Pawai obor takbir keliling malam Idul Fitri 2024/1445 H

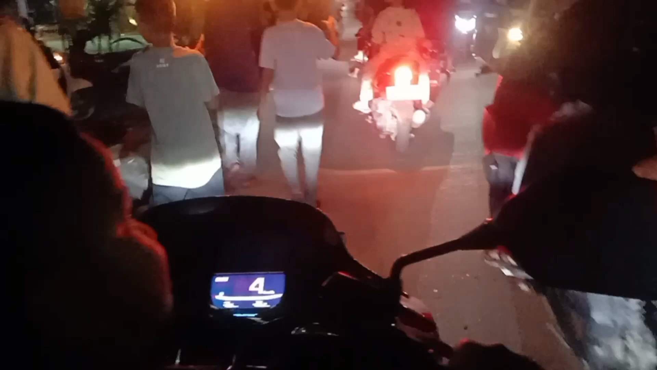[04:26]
Sena ikut takbir keliling, mengikuti takbir belok menggunakan tuh. Obor. Sudah lewat 8 langgar.